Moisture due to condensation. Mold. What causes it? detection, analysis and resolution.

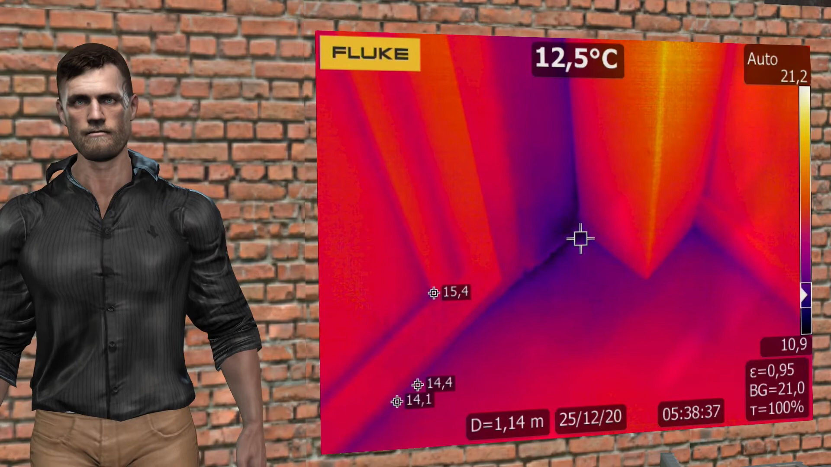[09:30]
On screen: spot 12.5°C
Now suppose another situation like the one we have seen with our friend SpongeBob. Suppose that our room is at about 20 degrees Celsius and the relative humidity is 75%, in these circumstances the dew point would be at 15.4 degrees Celsius, so in theory we should not have saturation or condensation. However, that temperature of 20 degrees is not constant throughout the room. If the walls face the outside and are poorly insulated, it is possible that in winter, in the worst insulated areas,